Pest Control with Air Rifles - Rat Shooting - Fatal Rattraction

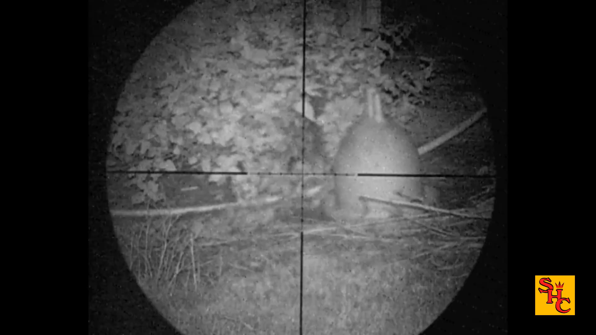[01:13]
was still a few wandering about it didn't get them all by any means but they did put him under a lot of pressure and it did show on the night it didn't seem to be quite so keen to venture out they hung in the nettles quite a lot
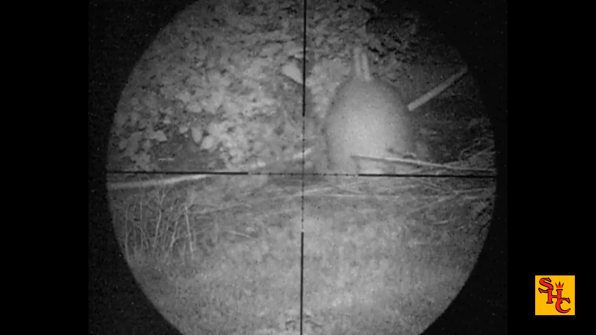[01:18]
it's always difficult in the nettles never quite sure you got a branch in front of their face or not just pay to watch them for a while just in case there's a bit of livestock in there with them no dating that one though probably knocks that one straight over floated it over the top of the nettles straight into the side of its head there
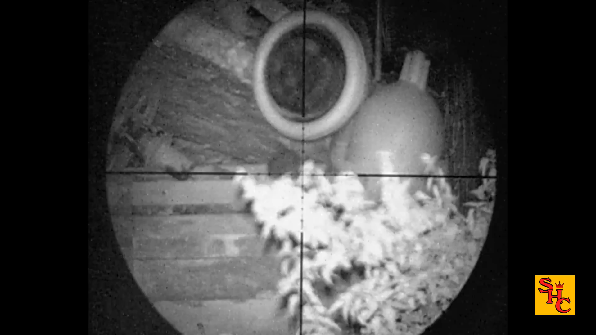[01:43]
we go a bit of a delayed reaction typical
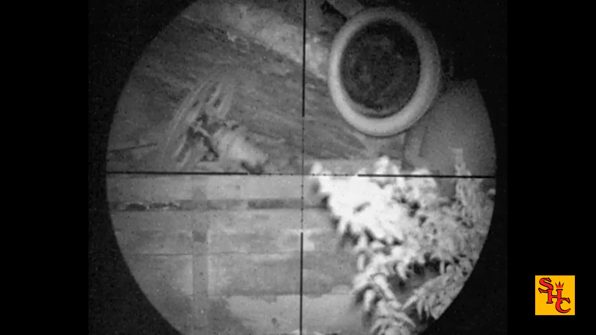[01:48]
kick about no problems there as you can see
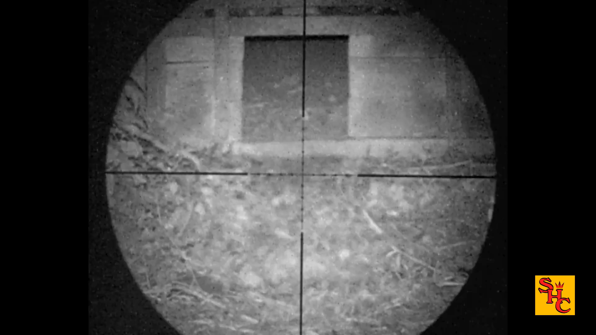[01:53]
it's the upturn trailer just recently we've tended to get a lot more on top of there that's the side of the one shed
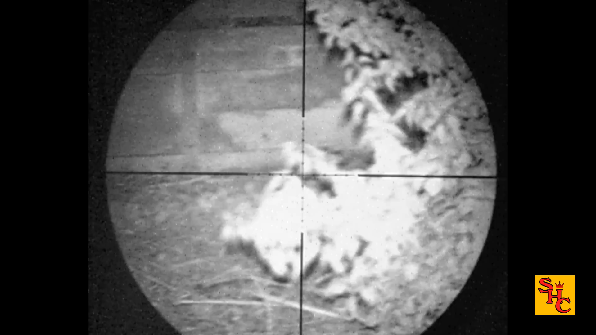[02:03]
the nettles have been hacked back made a bit of resurgence
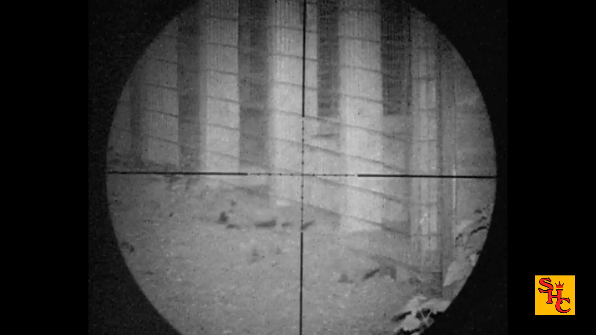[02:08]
quick look in the sheds you can see the ice flashing in the background and
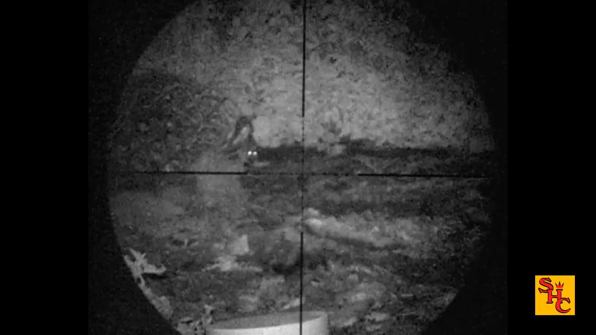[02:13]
running around no chance of a shot in there though this is more like it
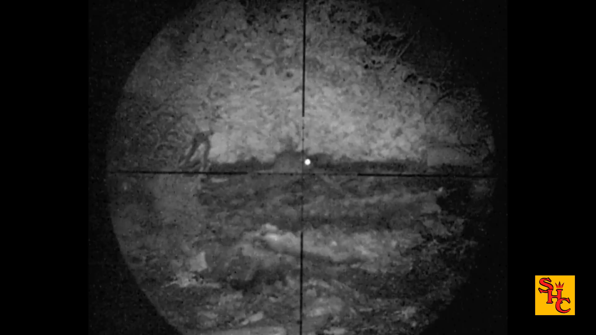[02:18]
just track this one good headshot there looks like
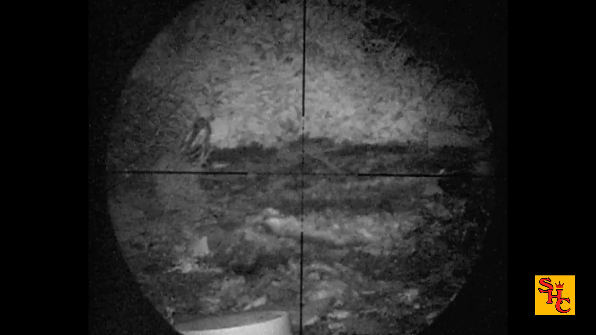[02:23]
a half grown one to me does it matter half grown or full grown they all go down from a good headshot nicely done there bro
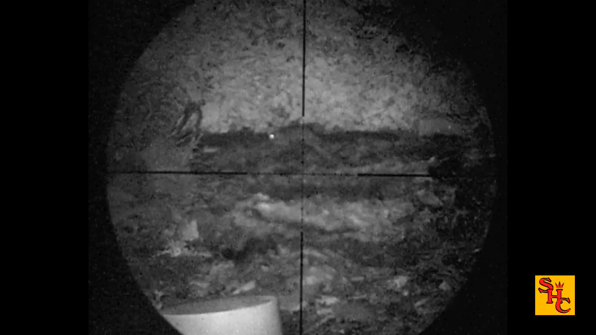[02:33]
this one's actually on the roof believe it or not they do climb quite well very often we catch them in the trees eating berries that one didn't know what hit it
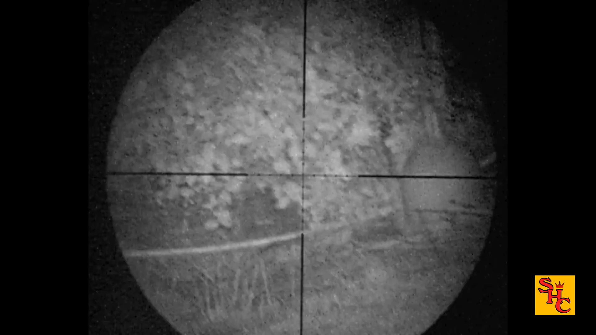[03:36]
see it's done a bit of a thrash around nothing wrong with that headshot my bro's lining up just to take another shot by the look of it just be on a safe side trying to work at where the head is stick another pellet into it
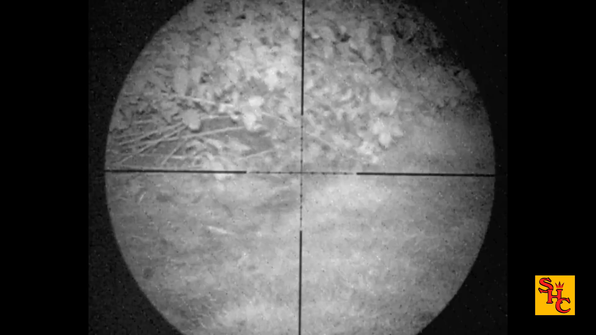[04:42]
looks like he's identified the head on it quick reload you can see it kick about nothing wrong with that this pretty much the last rat of this particular session for bro rather healthy jumps out bro shoots it a second time over
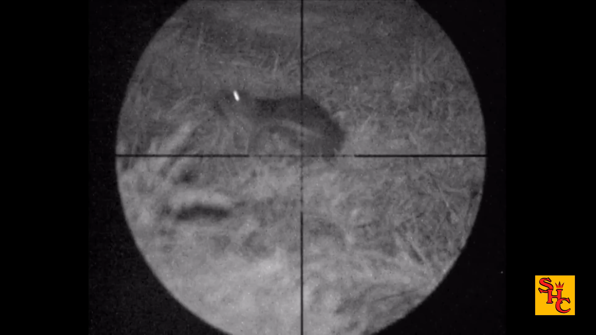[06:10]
I shoot it again straight through the heart lungs aim at the shoulder 177 pellet go
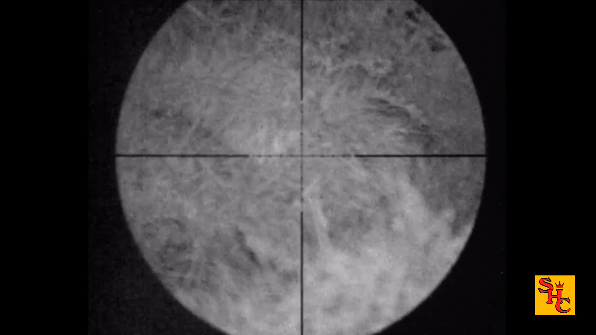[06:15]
straight through causing all sorts of damage then so we weren't dead rat after another wonder look into one bit of a field I can see absolutely loads of rats struggling to see them elsewhere then you
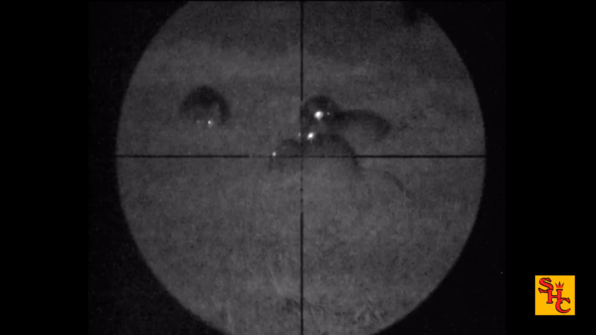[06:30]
come across a big pile of might feed in I know full well as soon as I shoot one of those the
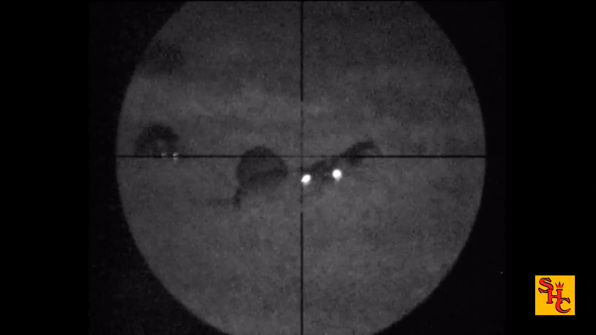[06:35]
rest will disappear in an awful hurry so I'll make sure the shot
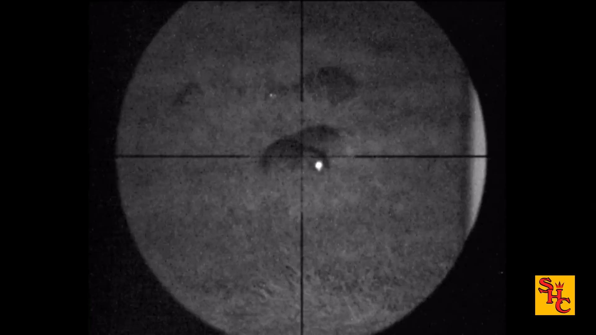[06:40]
they haven't seen me they've no idea I'm there but I can see them perfectly well
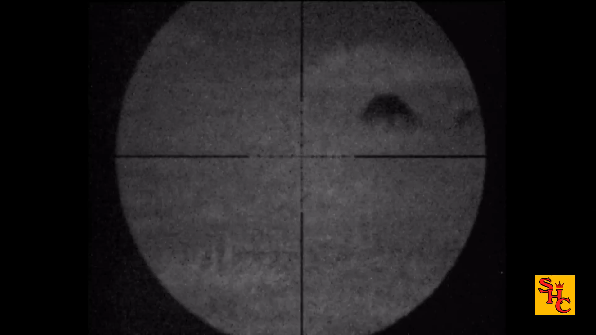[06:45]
I'm looking for one that's pretty static keeping its head still just like that this is what we need then they start to push the head forward I've shuffled my feet there to get a better stance to
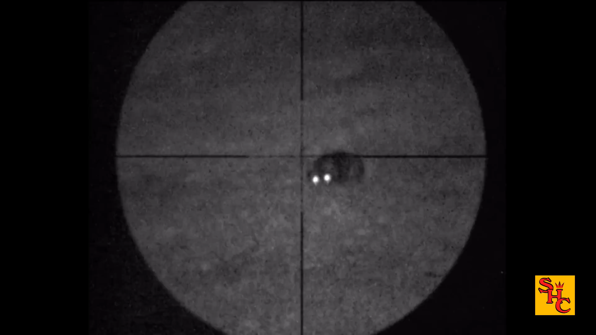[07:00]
take the shot straight on head shot nope you couldn't write it because you it's back over to this group so
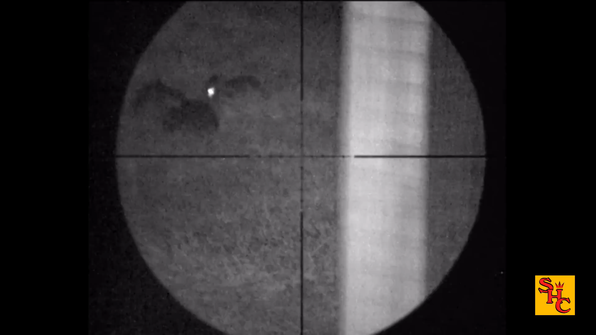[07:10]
if you can pick one out that's feeding correctly and offering me a shot at the head I
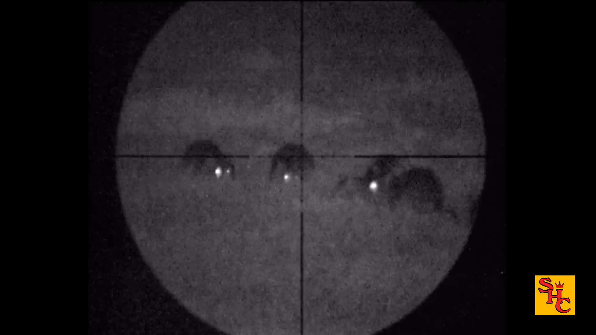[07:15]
don't want them to run away and die elsewhere I want them to die on the spot I've had to re-cut
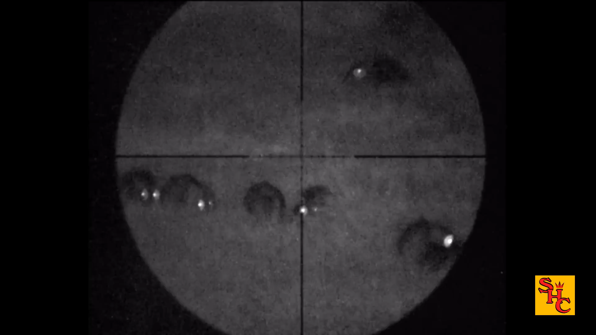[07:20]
my rifle there because I've been target shooting such was the boredom before I found this pile of rats
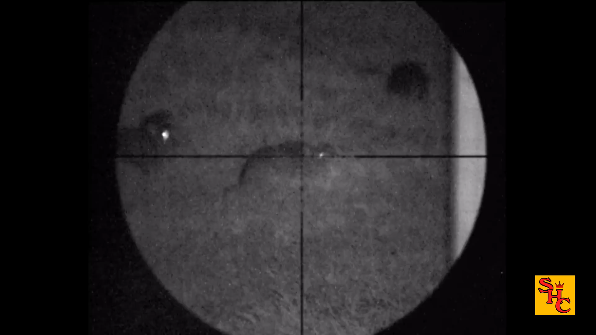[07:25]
catch that one front part of the head kicks around the corner
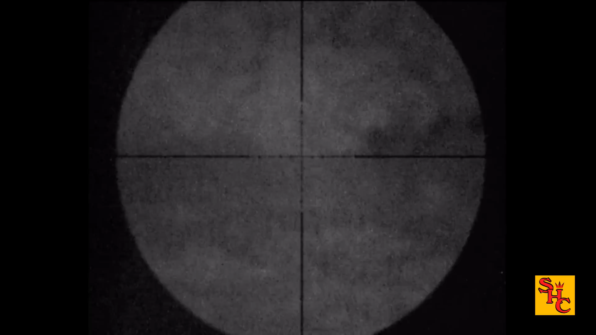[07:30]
when I go around to investigate I have to give it a second shot but all's good some more eyes in the nettles all as dodgy they are got to make sure it's a rat I'm pretty sure they are I can see the eyes pointing forward all I have to do is wait for the opportune moment to pull the trigger
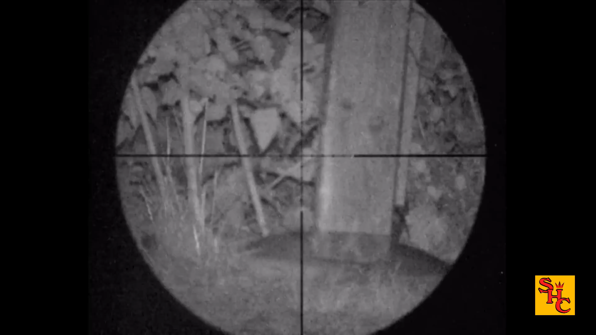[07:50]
keep staring at it and hopefully one of them will stick his head out quite frustrating
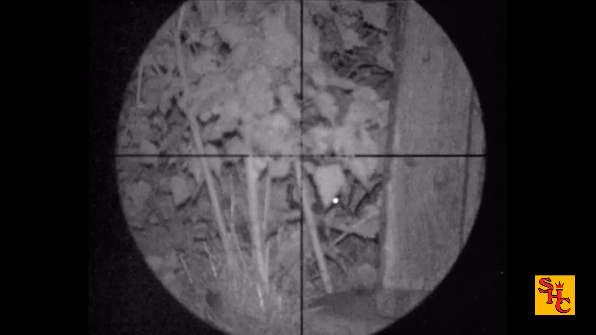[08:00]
apart from the fact those other ones were right in the open the majority of them have been hiding away this will do though I do believe that could be a miss this is more like it when they open sat still just needs to be
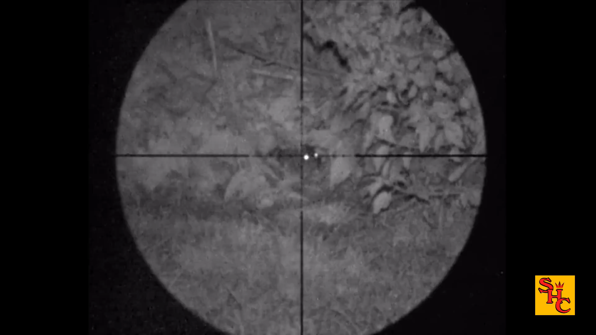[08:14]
lined up on and shot that's more like it good impact
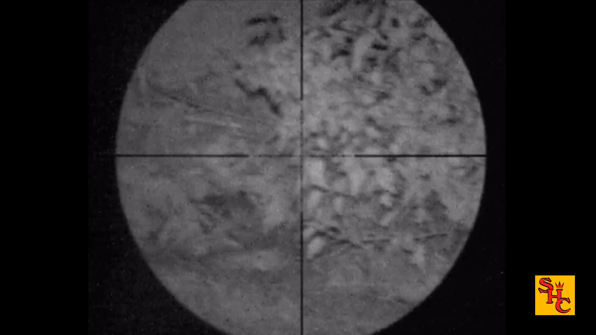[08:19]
doesn't pay when they're moving around as
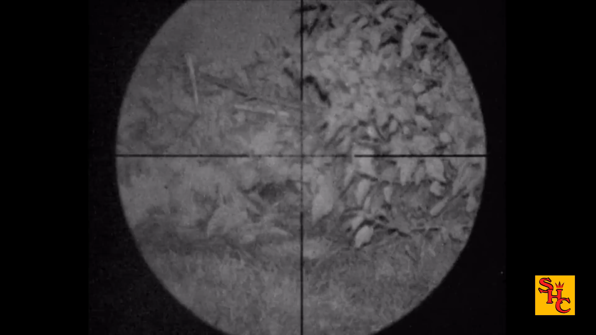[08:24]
per usual short delay and the muscle spasms set in brain is pretty much toast I'm scanning around again quite a lot of vegetation eventually find some by a shed